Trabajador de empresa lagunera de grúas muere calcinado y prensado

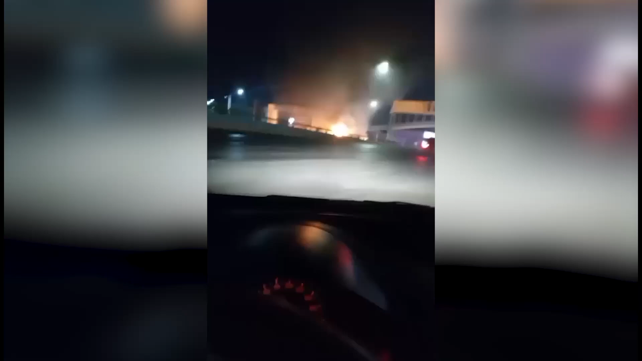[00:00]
La madrugada de este miércoles, un joven perdió la vida luego de que se calcinara al interior de la grúa de plataforma que conducía tras perder el control del volante en Saltillo.